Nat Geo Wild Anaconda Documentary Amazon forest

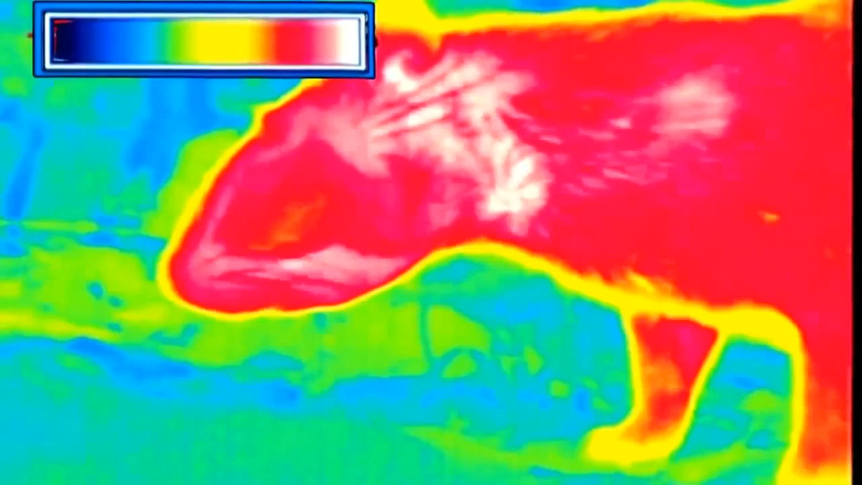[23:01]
Peut-être distingue-t-il le paca comme à travers une caméra infrarouge.